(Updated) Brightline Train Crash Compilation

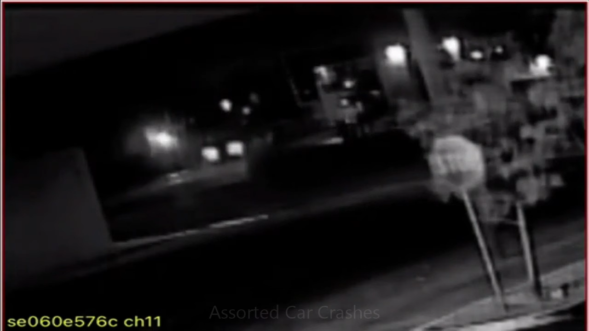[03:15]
In the video, the car sits behind the crossing gates and then drives around them, pauses on the tracks, and is hit by the train.
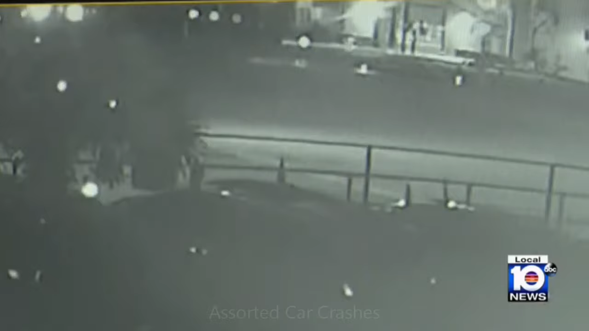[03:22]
You can see the headlights from a truck as it approaches the tracks. The driver tries to make it across, but is hit by the train.
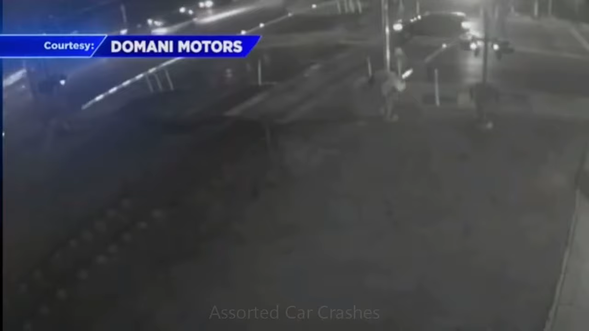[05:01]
She gets on the tracks and drives into the path